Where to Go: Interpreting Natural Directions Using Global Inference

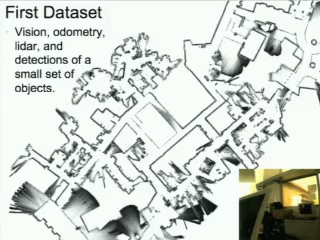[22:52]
So this is the third floor of the Computer Science Building at MIT. And you can see it's sort of an interesting building. It was designed by Frank Gehry. It can be sometimes a little confusing to look at these maps if you haven't seen them before.